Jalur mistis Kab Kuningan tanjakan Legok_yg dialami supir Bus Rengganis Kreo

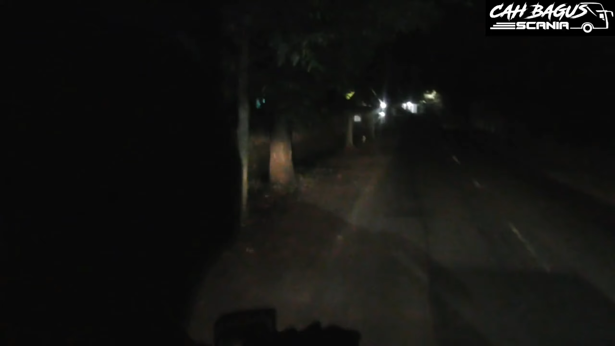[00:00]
ya ini akan melewati jalur yang bisa disebut ini mistis menurut para supir-supir bus Cirebona nih jalur ini lumayan ya lumayan banyak tikungan sama tanjakan juga nih namanya Tanjakan Legok
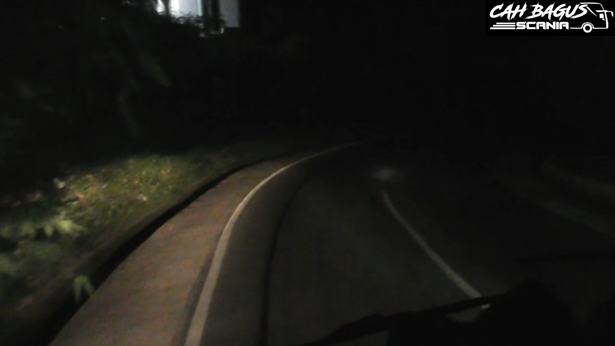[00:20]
nah ini pernah diceritain sama Kang Nurdin nih sebagai kru orang ganis juga nih gimana Kang Nurdin yang
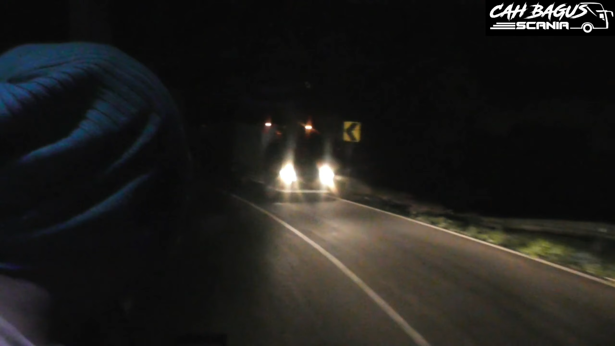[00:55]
pribumi juga sering banyak yang lihat Pak Wow ini bisa merinding tuh
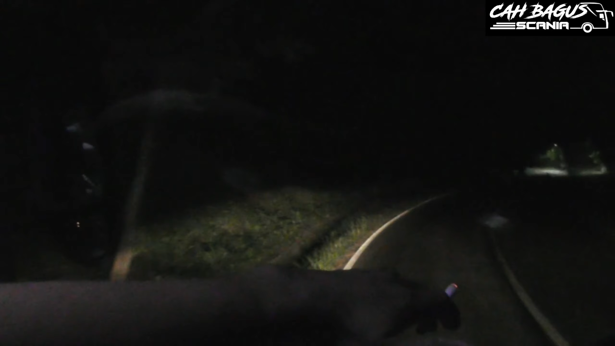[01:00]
jujur tuh Oh di sini ya ini maunya juga ya mistis ya sama yang mana lagi itu yang danau depannya tangguben perahu ya di Maneng Teng Maneng Teng
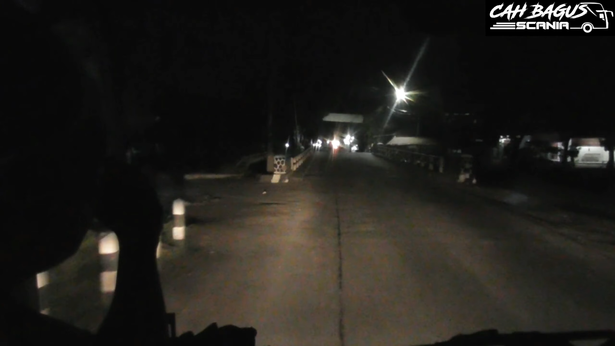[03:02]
iya bener bener bener ini masuknya masih guningnya itu perbatasannya menenteng tuh yang ada dulu ragung nyemplung oh iya iya iya ini mana nih cikesik ya? cikesik ini wajib ngetem sini ya? nggak wajib ada naik kalau jamnya kita mau ada naik nggak ada jalan tuh warung aja pada tutup tuh
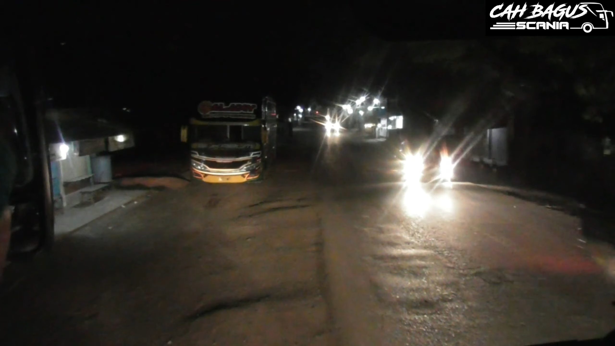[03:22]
ini depan ada luragung galaksi bogor pak bumi oh iya bener bener bener pak bumi saya pernah lihat ini terus pernah nyarep juga tuh yang putih